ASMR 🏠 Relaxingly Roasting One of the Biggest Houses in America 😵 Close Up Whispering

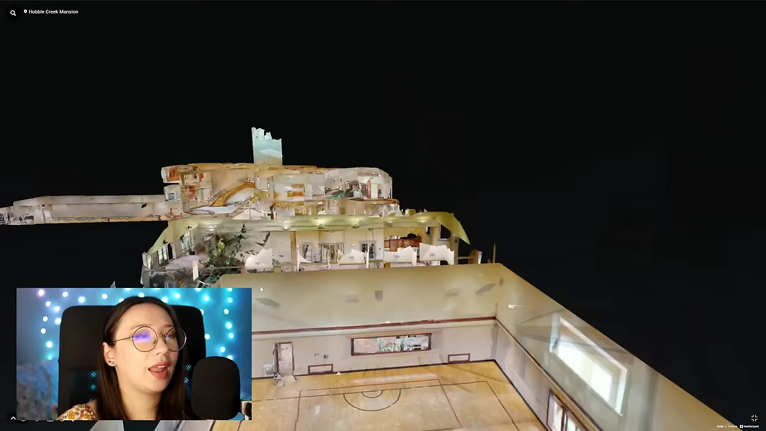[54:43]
Now I go to the dollhouse. And we see if I can see what's in that space.
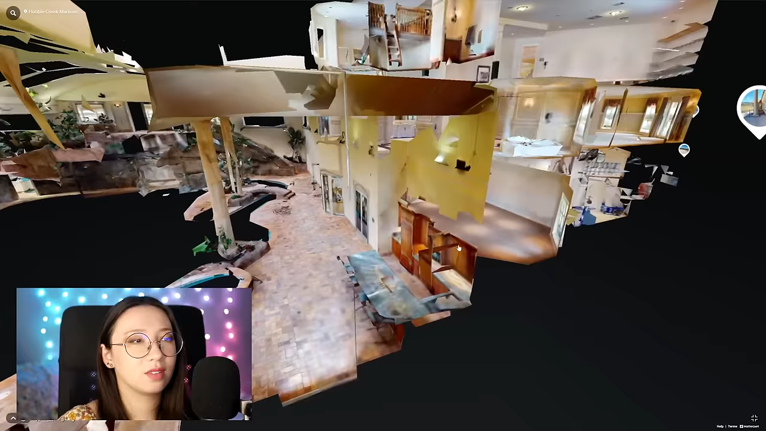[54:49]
Okay.
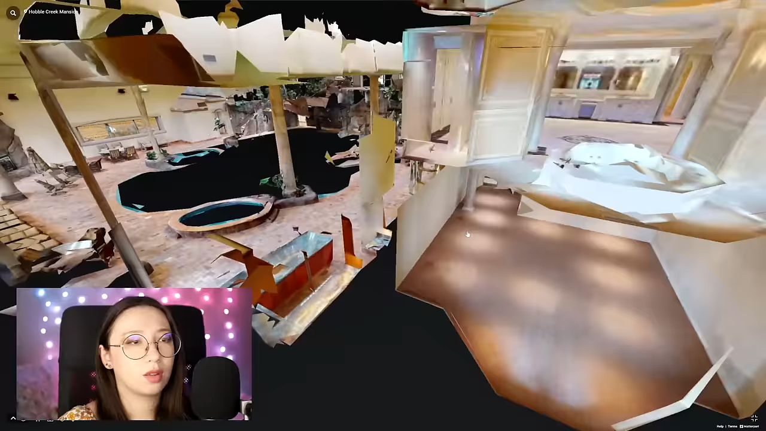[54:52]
No. This is clearly a mystery area. A mystery room. Is it just, like, a pantry for that kitchen? Guess that'd be the most likely explanation. But let's keep going around and see if we missed anything.
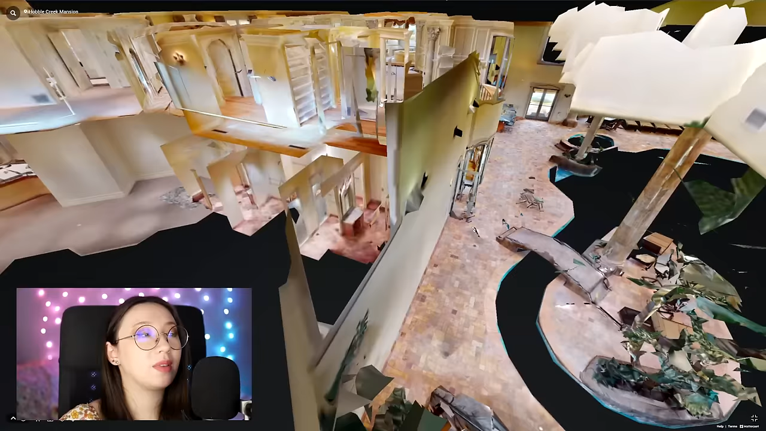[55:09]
Because with a house this big, it's definitely possible to miss stuff. There was that bizarre area which felt to me, weirdly... I don't know why I got this vibe, but it reminds me of, like,
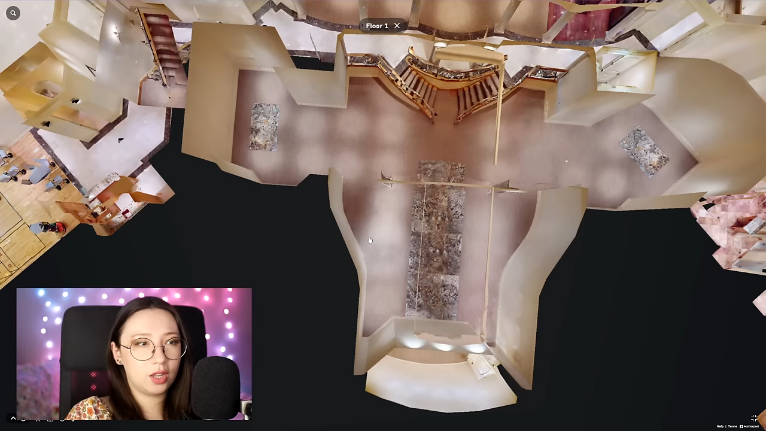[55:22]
an old shopping mall from the 90s or something. And you're visiting it in, like, the 2000s or 2010s. And it's, like, dead and empty. And clearly no one's using it anymore.
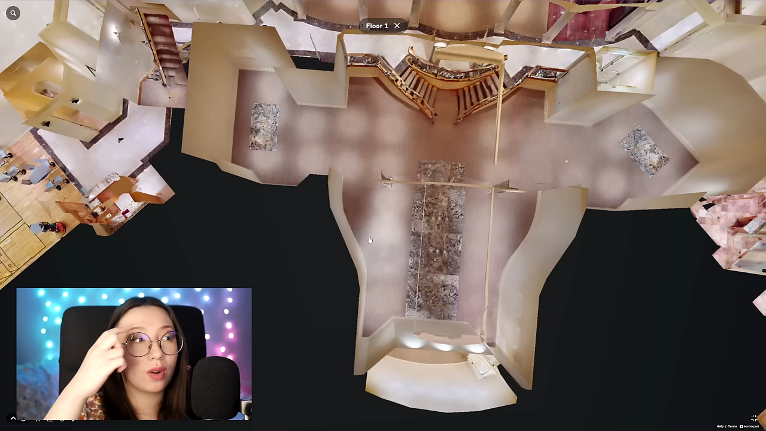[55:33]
But it's still there trying to hang on. It's very specific. I know.
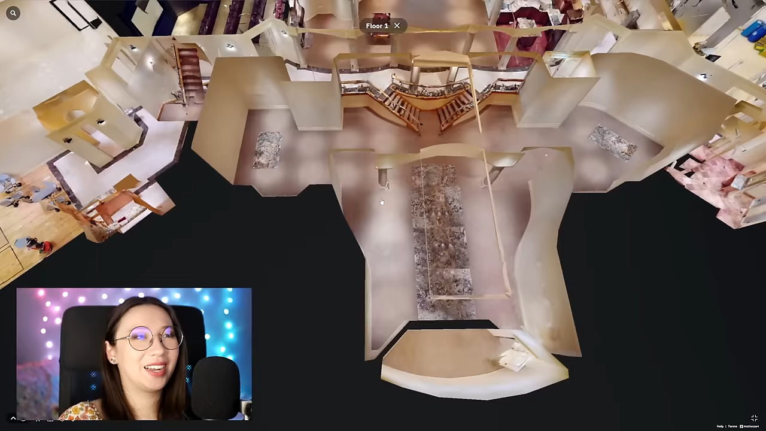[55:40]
Oh. There was one thing we missed. Home cinema, of course.
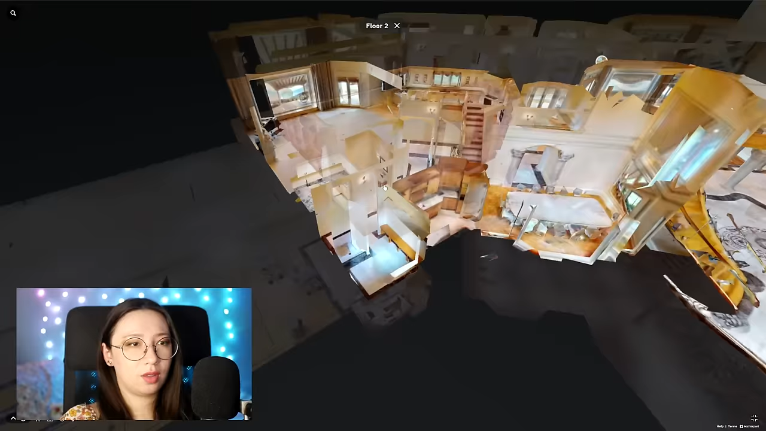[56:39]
So... Okay. We went all through here.
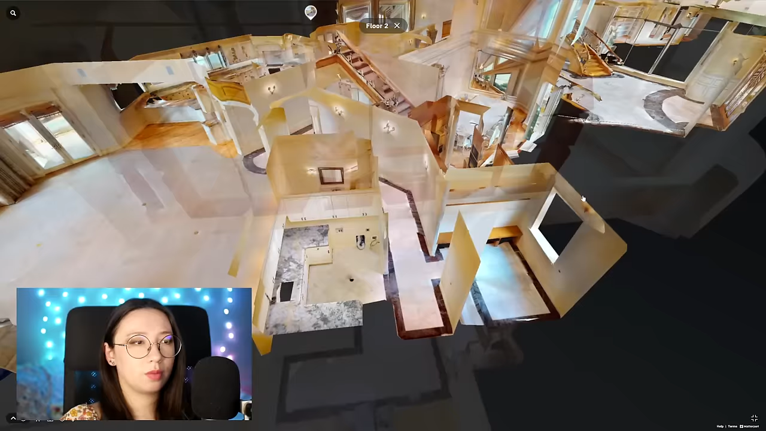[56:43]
Oh my gosh. This house was wild.